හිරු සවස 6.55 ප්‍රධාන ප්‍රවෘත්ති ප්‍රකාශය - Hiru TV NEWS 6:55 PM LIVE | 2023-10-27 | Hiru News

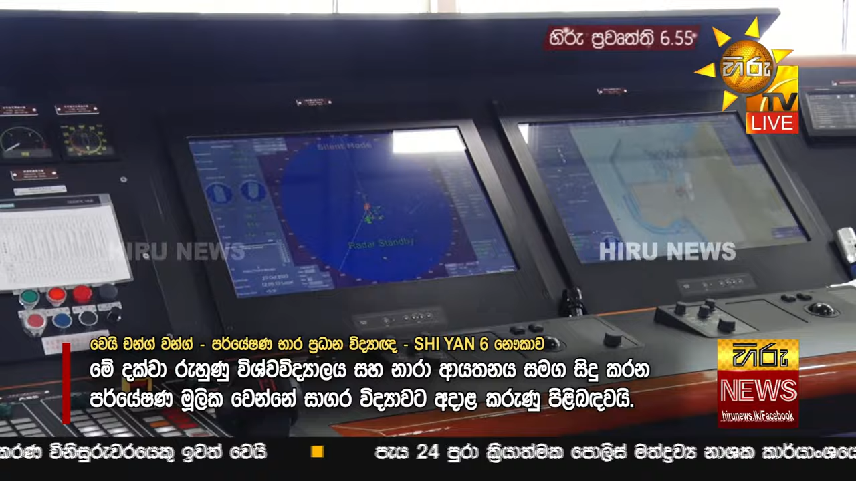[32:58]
There is controversy that this ship is used for military purposes.
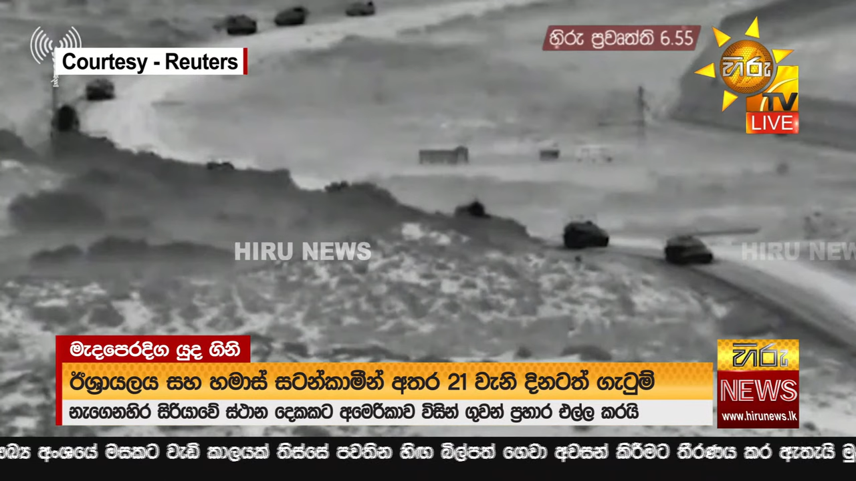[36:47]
එවන් පසුබිමක අපේක්ෂිත ගොඩබිම් ප්‍රහාරයට පෙර ඊශ්‍රායල යුද ටැංකි ගාසා තීරයේ පලස්තීන දේශ සීමාව තරණය කරමින් සීමිත ගොඩබිම් ප්‍රහාරයක් දියත් කළ බව ඊශ්‍රායල ආරක්ෂක බලකාය නිවේදනය කළා.
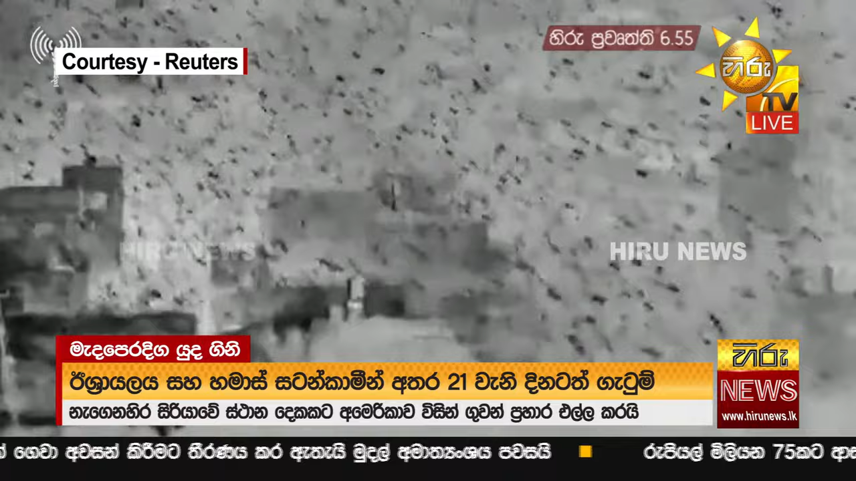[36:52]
ගෙවුණු පැය 24 තුළ හමාස් ඉලක්ක වෙත ඊශ්‍රායල එල්ල කළ ගුවන් ප්‍රහාර ගණන 300ක්.